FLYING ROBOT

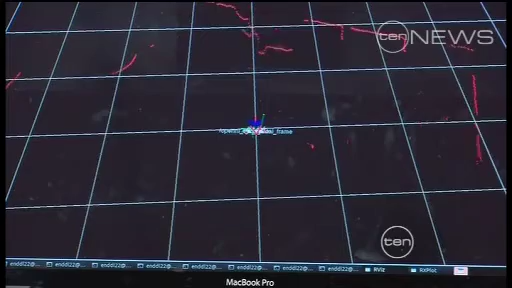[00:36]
In this map, the robot is always in the middle and all of the red dots represent things in its environment. Then it's up to the robot to use its most important assets,